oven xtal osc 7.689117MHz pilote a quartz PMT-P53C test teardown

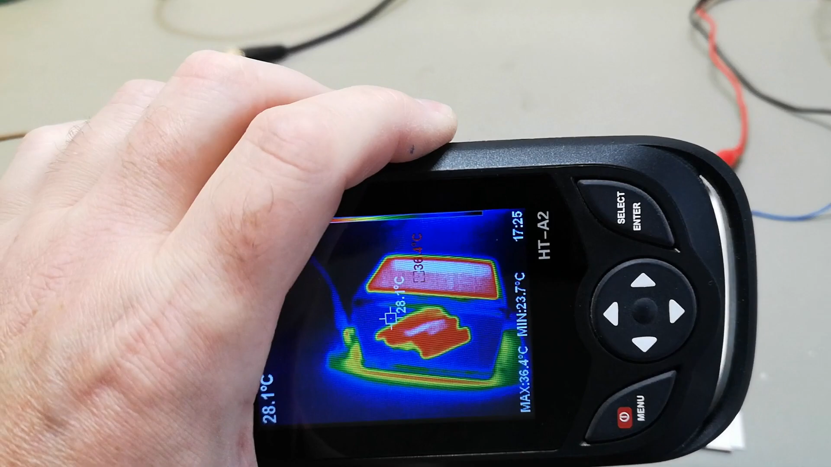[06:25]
On screen: spot 28.1°C, max 36.4°C, min 23.7°C
the reason why i painted some black paint here on the side that is of course because i wanted to take some thermal pictures of the temperature on the outside
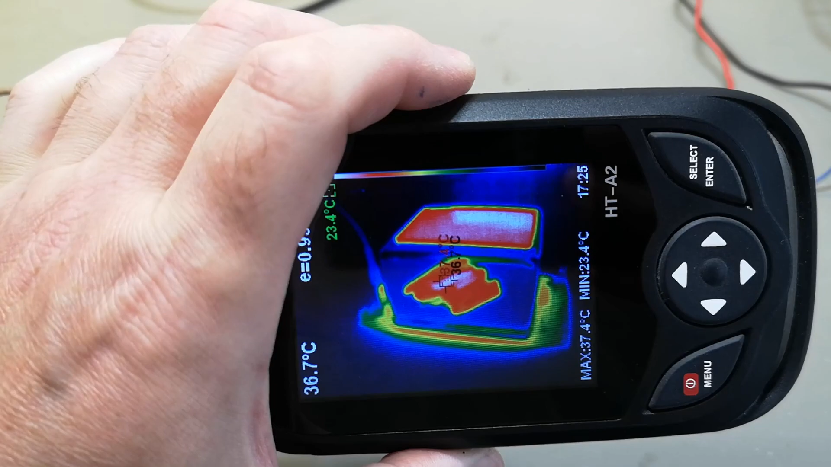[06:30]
On screen: spot 36.7°C, max 37.4°C, min 23.4°C
of this unit see you can clearly feel it is hot so 37 celsius on the outside
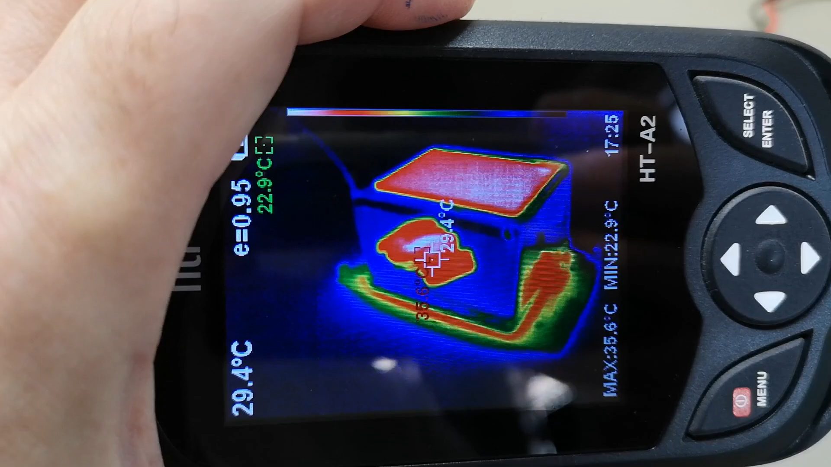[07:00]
On screen: spot 29.4°C, max 35.6°C, min 22.9°C
infrared so you need to paint stuff if you want to measure its temperature that is how it works